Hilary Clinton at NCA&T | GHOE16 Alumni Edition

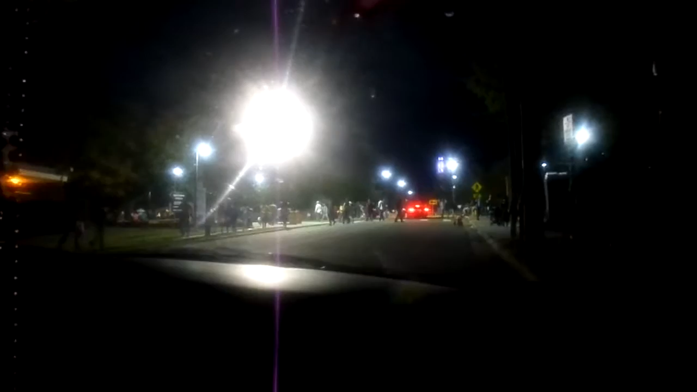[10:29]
And this is just the night. When it's in the daytime, it's even worse.